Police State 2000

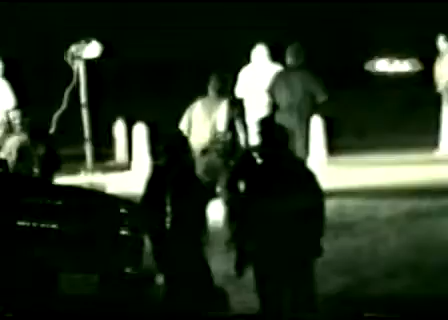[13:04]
Here it is, my friends. America. $2.4 billion by Bill Clinton, 1999, for federal checkpoints, federal funding. You're seeing MJTF right now, police from all different counties in Central Texas and Austin, working together, bringing you the police state.
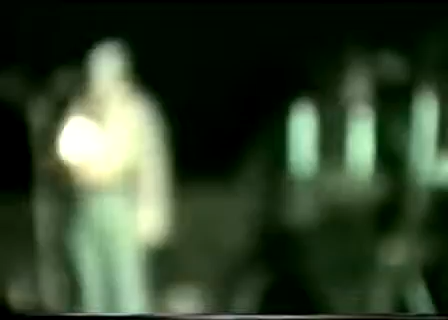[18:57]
Look how he follows them along. Doing a fine job there.